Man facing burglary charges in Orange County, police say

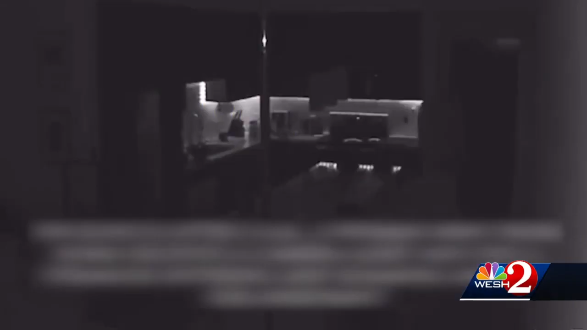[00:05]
Officers say the victim received a camera notification around 3 a.m. Sunday that showed a stranger entering and roaming around her apartment, then dialed 911.